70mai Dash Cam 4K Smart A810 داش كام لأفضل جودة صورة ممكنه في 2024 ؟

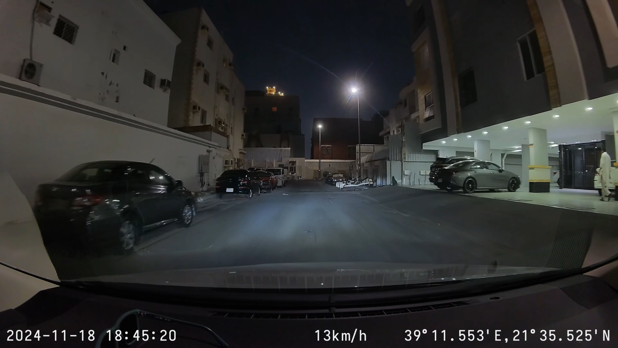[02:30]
الليلية أنا أشوف أفضل داشكام مرة تعالية في الليل في النهار أكيد أنه راح تكون أفضل وأفضل شوفت عينكم ما شاء الله نظيف الصورة جدا شارب من مسافات متوسطة تقدر تشوف اللوحة مو مسافات بعيدة طبيعي يعني في الأخير الفور كي
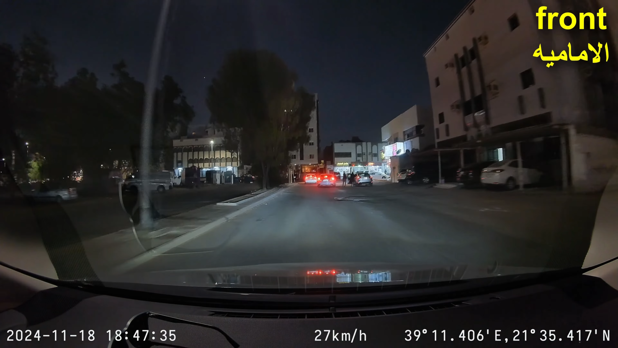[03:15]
هذي لقطة مهمة ماذا هذا أمي هذي هذي مهمة لقطة هذي شوف هه هذي فاتت الداش كام
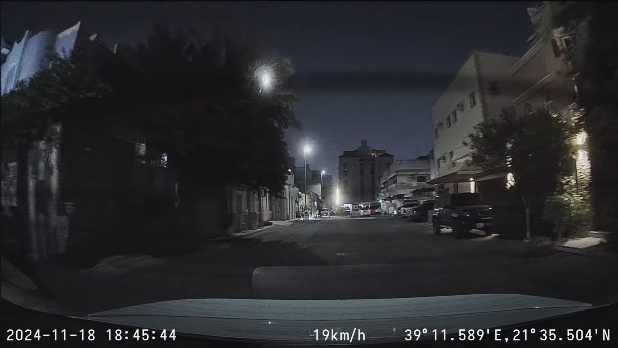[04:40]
60 فريم لأنك تبع أعلى الريزولوشن ممكن بس هذا كل شيء عن داش كامل A810 يطيكم العافية شكرا لكم سلام عليكم